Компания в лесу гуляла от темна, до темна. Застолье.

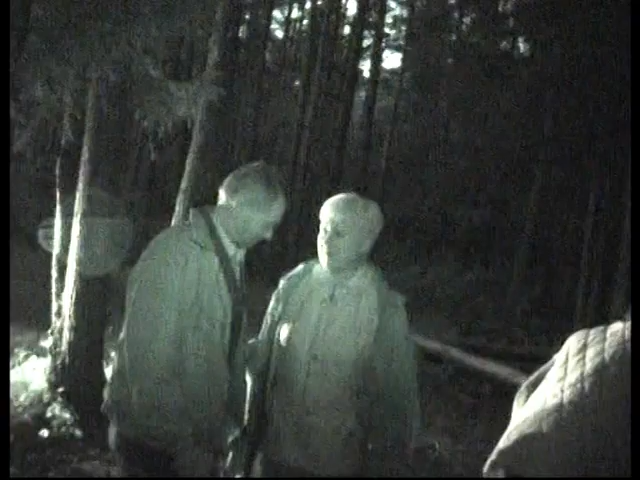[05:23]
Ночная суперсъемка! Ух ты! Поехали, качать!
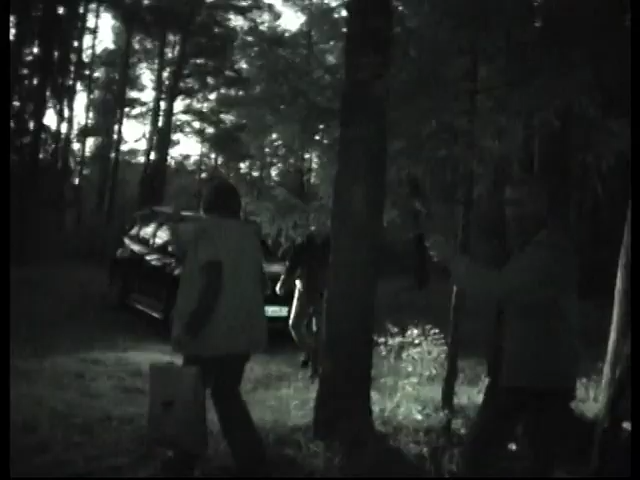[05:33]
Пойдем около машины. Ну давайте к машине. Вау! Ночная суперсъемка. Моя камера все видит.
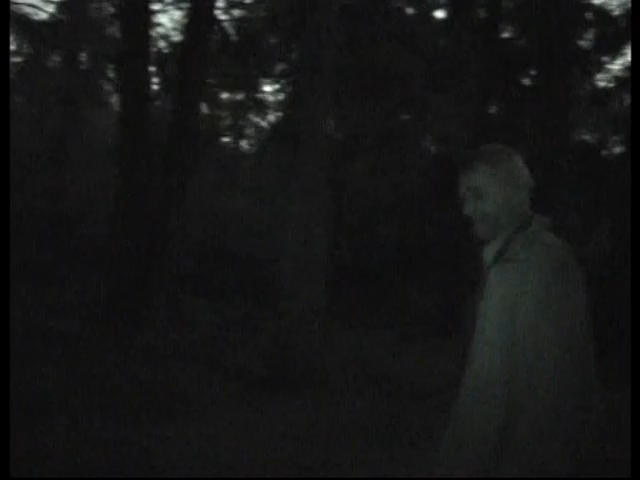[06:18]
На небе, ап. Звезды светят с высоты. Это ночная съемка, да? Да, супер ночная съемка.
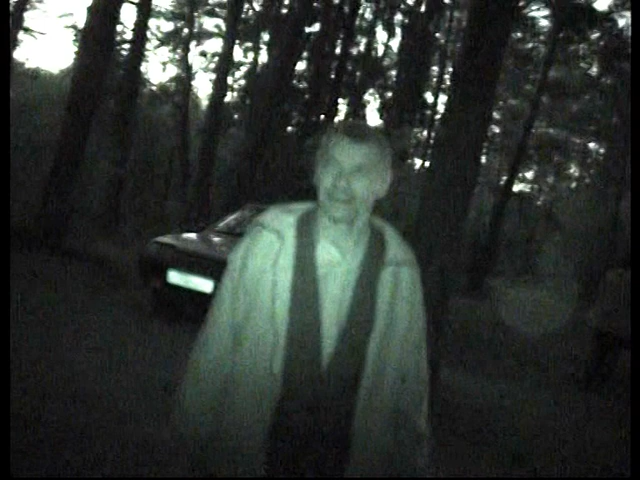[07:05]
Ну, пойдем. Сейчас пойдем. Подожди, я Луну сниму. Ох, какая Луна. Луну надо снимать не в суперсъемке.
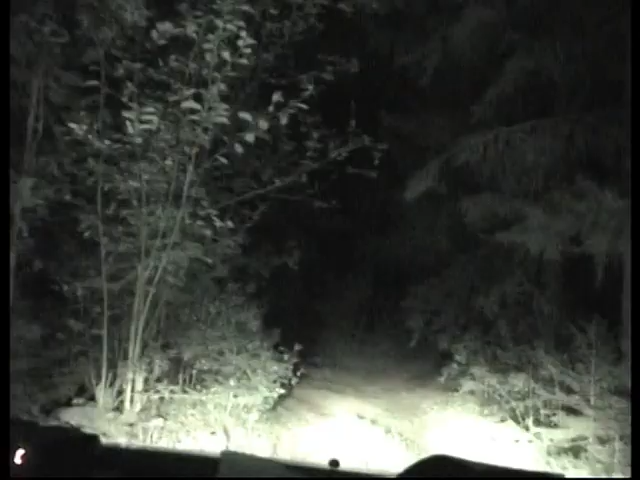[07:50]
Ночная суперсъемка. Едем домой с леса. Время уже много.
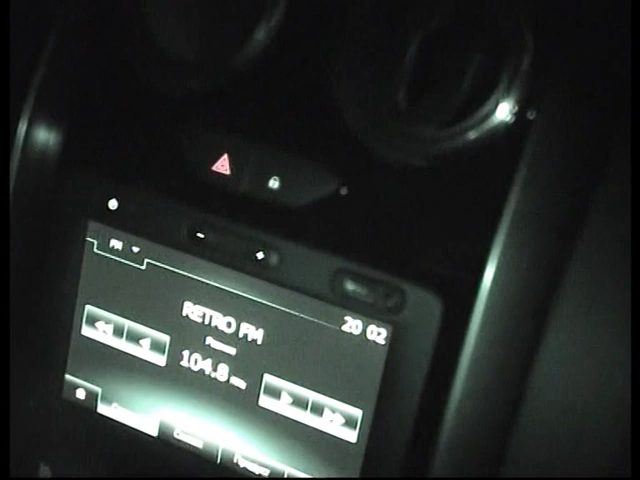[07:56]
Моя отдохнать. Новый регистратор. Первый день только что мы его купили.
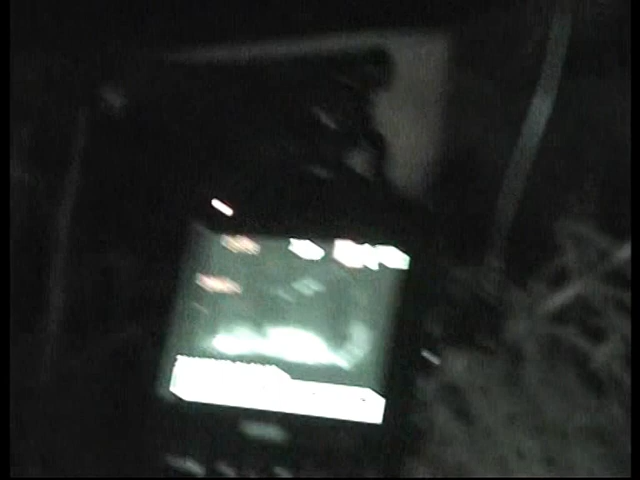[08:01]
Но это лес. Вот только что купили.
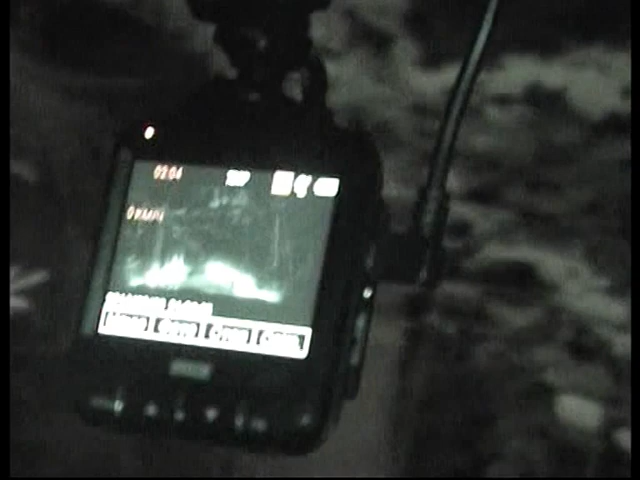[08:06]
Он суперрегистратор. Бесподобный. Не знаю, я его еще не проверила.